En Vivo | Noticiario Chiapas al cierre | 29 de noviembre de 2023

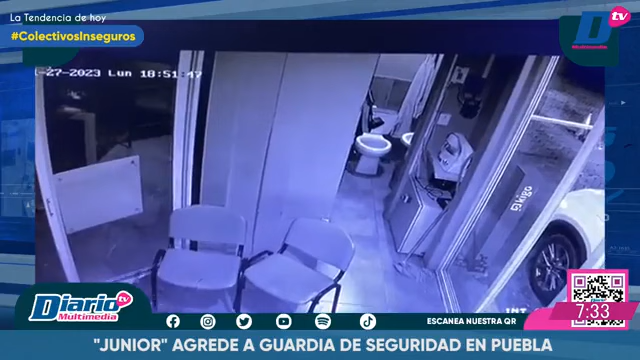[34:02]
Todo porque no le levantaron la pluma de acceso a un fraccionamiento exclusivo. Los hechos quedaron grabados por las cámaras de seguridad, donde se observa cómo el joven, identificado como Patricio y estudiante de la Universidad Anáhuac, Puebla, llega hasta la caseta para arremeter contra el vigilante, que solo le había pedido seguir con el protocolo. Y es que al parecer, la aplicación de acceso del agresor no funcionó, por lo que el guardia le pidió una credencial para dejarlo ingresar,
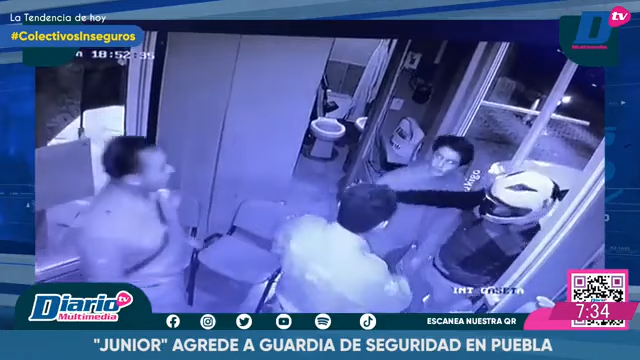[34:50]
El joven, tras darse cuenta que es grabado, suplica que no lo hagan y entonces toma el papel de víctima, asegurando que fue golpeado por el guardia. Sin embargo, las cámaras demostraron lo contrario. La institución educativa compartió un comunicado donde informa que el joven involucrado en la agresión contra el vigilante del fraccionamiento privado quedó suspendido de manera temporal. concluyendo con información,